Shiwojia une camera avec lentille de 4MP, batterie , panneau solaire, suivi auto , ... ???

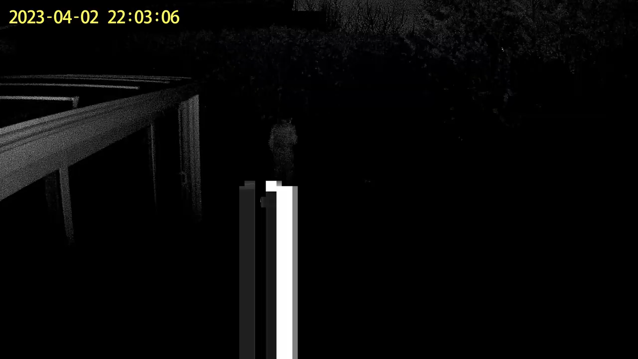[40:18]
l'éclairage s'allume. Pour avoir une caméra un peu plus discrète, vous pouvez utiliser que l'infrarouge comme on l'a vu.